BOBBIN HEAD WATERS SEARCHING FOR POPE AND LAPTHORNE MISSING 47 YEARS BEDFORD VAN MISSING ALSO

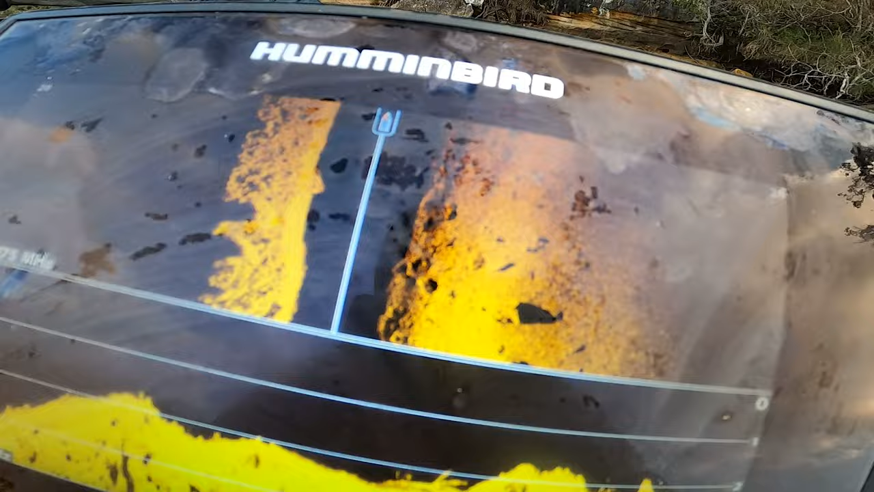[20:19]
circular round, and I've got other objects of trash,
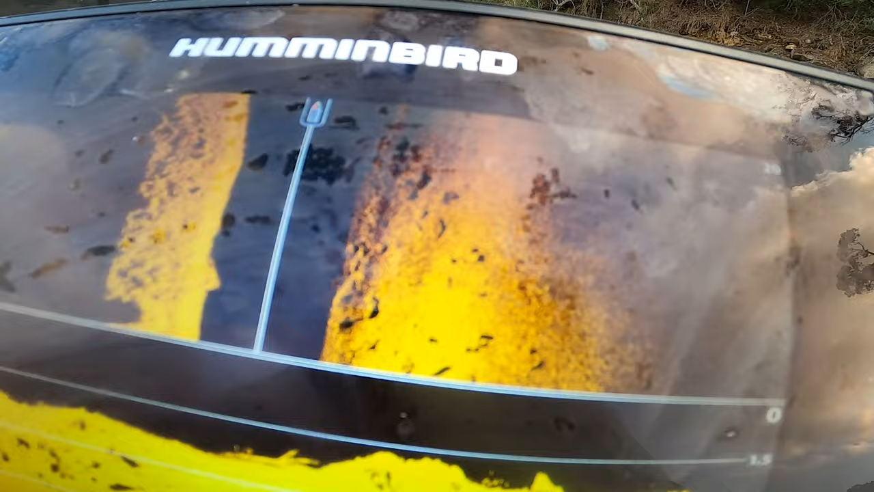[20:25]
as if something could be there.
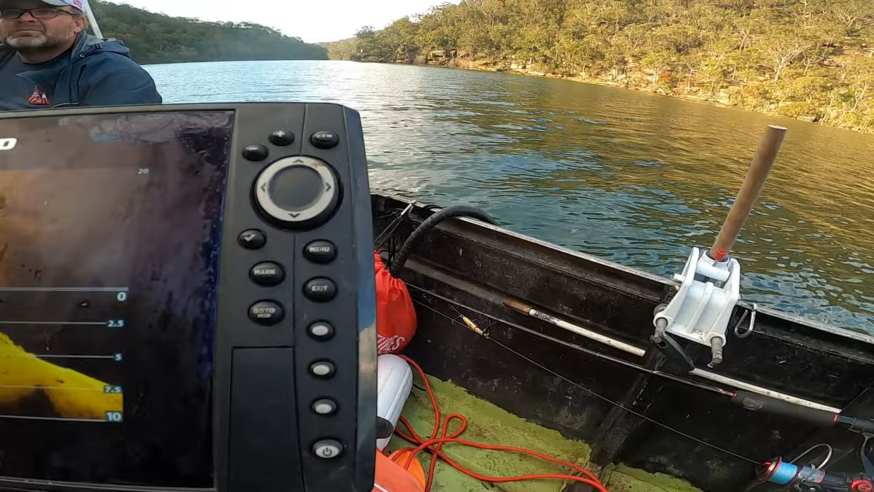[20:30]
So I'm just going another 15 meters out.
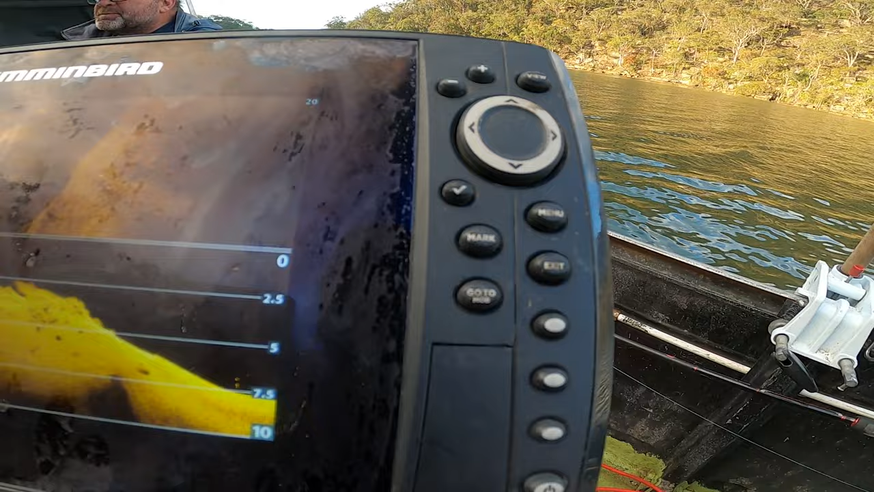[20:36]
So we're going to be overlapping what we just searched, but it just cuts down any risk of mistakes, missing something.
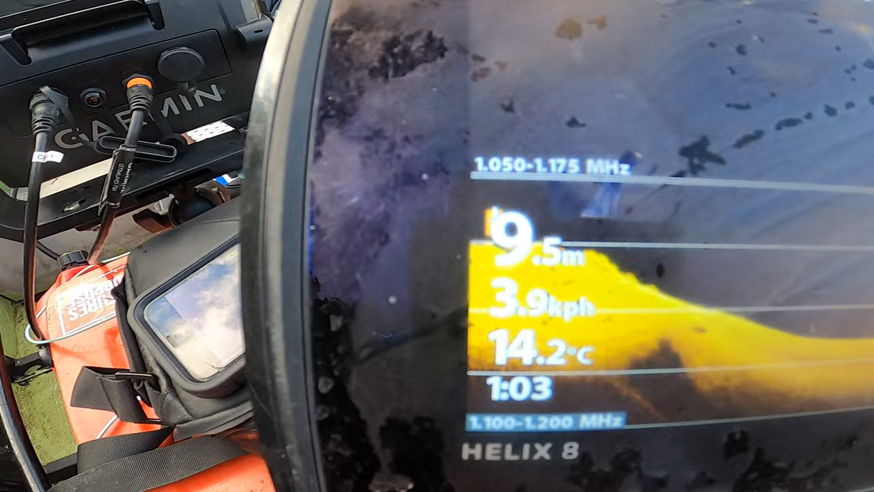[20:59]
On screen: depth 9.5 m, water 14.2°C, speed 3.9 km/h
As soon as you drop off that precipice, it goes into 9.95. So we're looking at 9.5 on the screen.